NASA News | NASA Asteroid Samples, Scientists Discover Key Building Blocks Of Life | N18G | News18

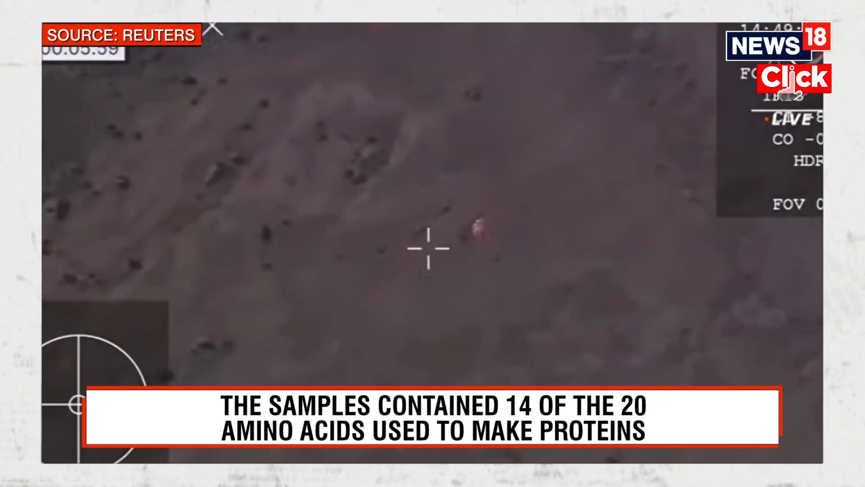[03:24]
That parachute deployment was given internally by the spacecraft. All of what you're seeing now is autonomous onboard that SRC. The team on the... The team on the WB-57...